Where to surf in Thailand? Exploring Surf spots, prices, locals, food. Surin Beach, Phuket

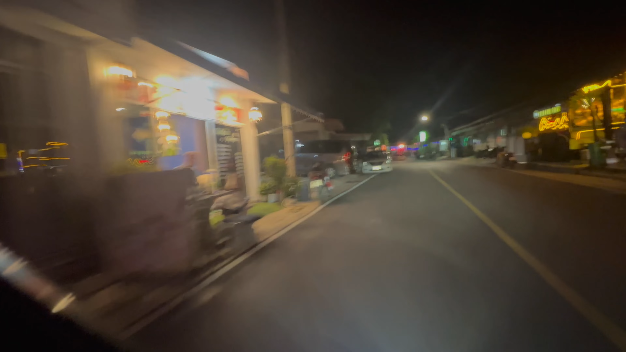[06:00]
Okay, I passed by all the main streets, there is cafe, bars and everything you can see.